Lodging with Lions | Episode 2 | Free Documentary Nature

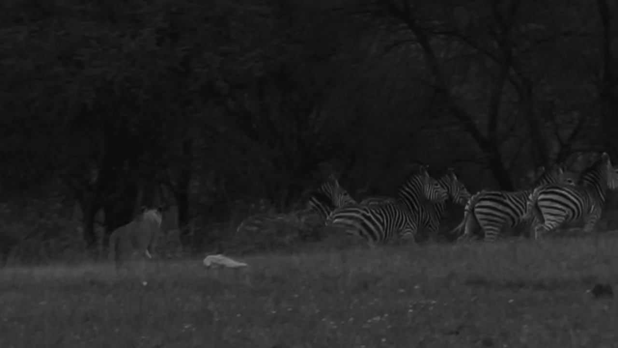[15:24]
The lion's energy doesn't last as long as the zebra's, and they give up the chase.